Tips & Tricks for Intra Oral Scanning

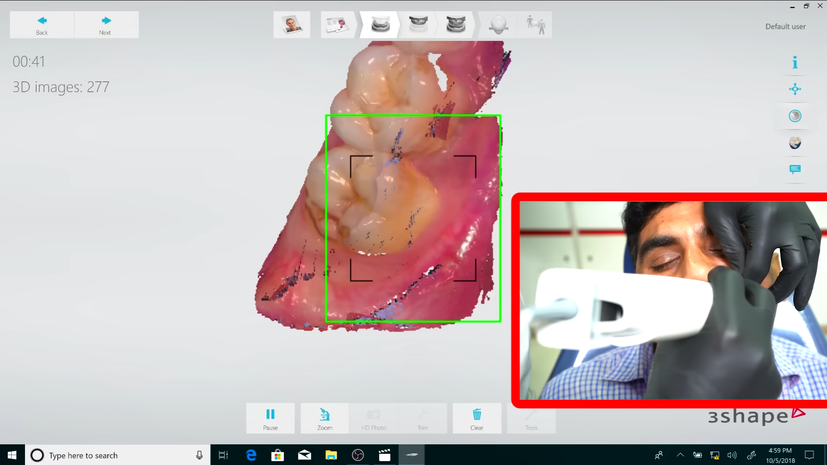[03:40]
This gives me enough space to get the scanner on the buccal of the upper molars and scan this area accurately.
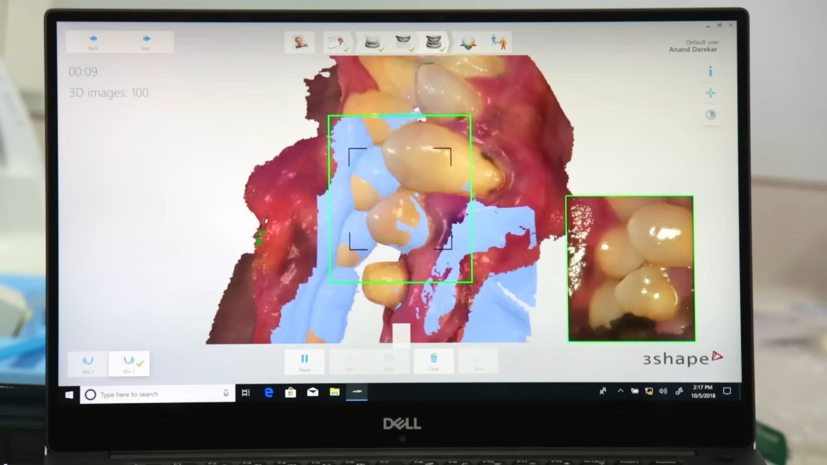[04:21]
I am going to scan the bite line first followed by a bit of gingival tissue of both arches and you can see the arches snap into place and that to me really is the best feeling that you can get while scanning.